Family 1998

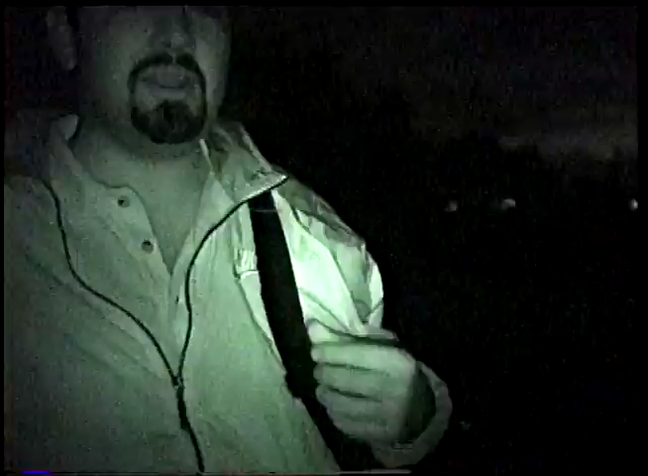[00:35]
There's Dan. Wow. He's got a spotlight on him for some reason.